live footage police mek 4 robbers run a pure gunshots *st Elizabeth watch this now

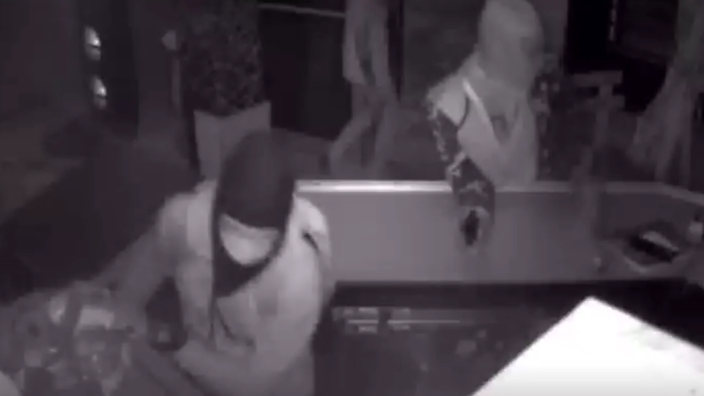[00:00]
Good night and our pure madness in St. Elizabeth. We have a video clip-ins for you guys. So just stay tuned. Gunmen. One of four alleged gunmen was taken into custody following a bar robbery and shootout with the police.